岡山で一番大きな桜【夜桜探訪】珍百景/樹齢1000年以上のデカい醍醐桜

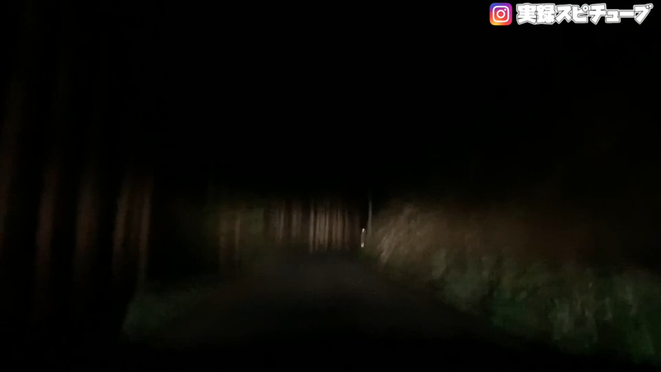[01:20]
今回はね、この夜道をねずっと登って大五桜を見ようかなと思いますね。これね、岡山県真庭市でライトアップがあるということなんですよね。